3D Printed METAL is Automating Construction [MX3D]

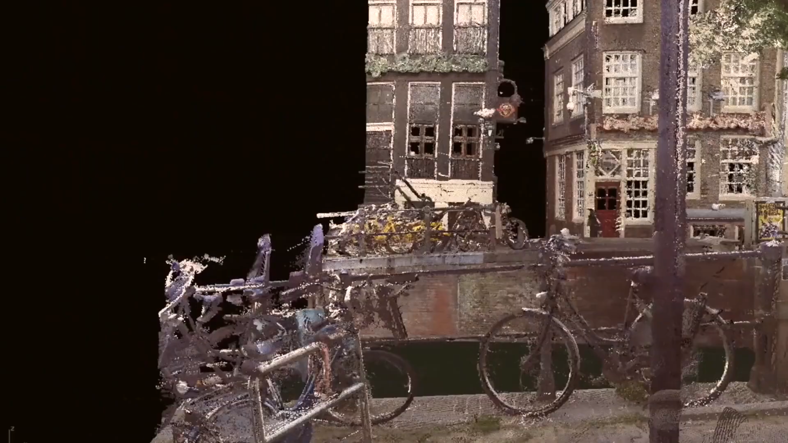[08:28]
With LiDAR technology, MX3D got a 3D virtual image of the area the bridge would be installed.
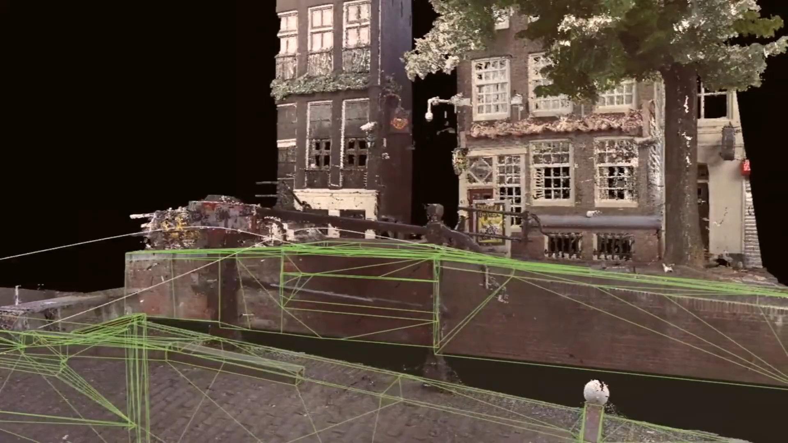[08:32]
This was critical to determine the actual real-world
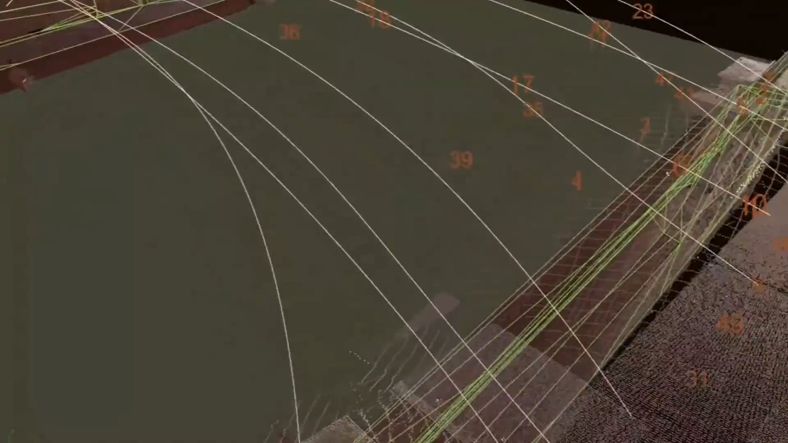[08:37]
measurements the bridge would need to be printed in in order to be a snug fit above this river.
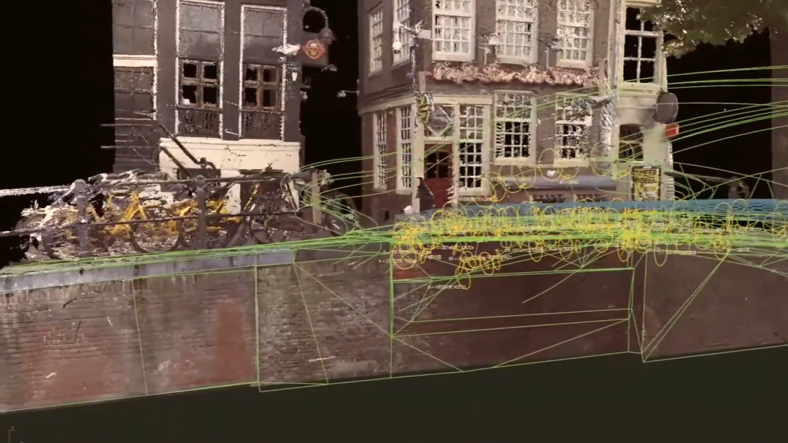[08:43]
Next, they inserted their digital model of their bridge into their